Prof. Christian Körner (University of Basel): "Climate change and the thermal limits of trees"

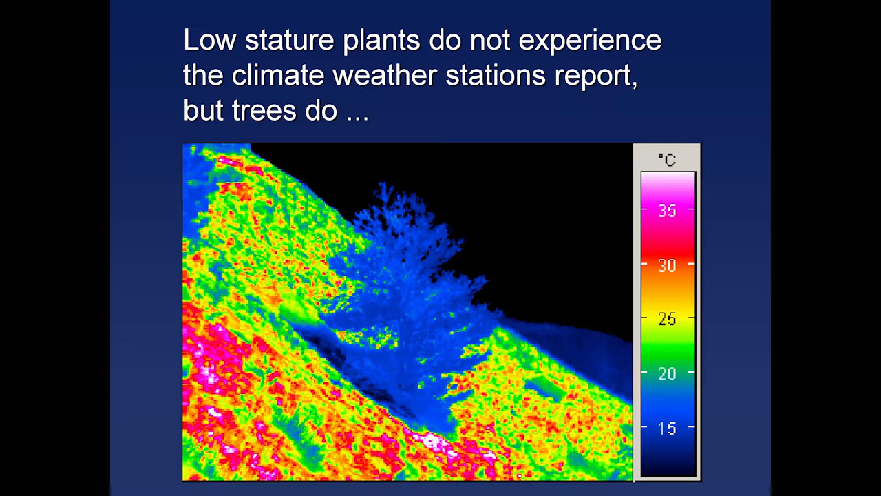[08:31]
So the tree is cold, its shade is cold and the surrounding low stature vegetation is warm.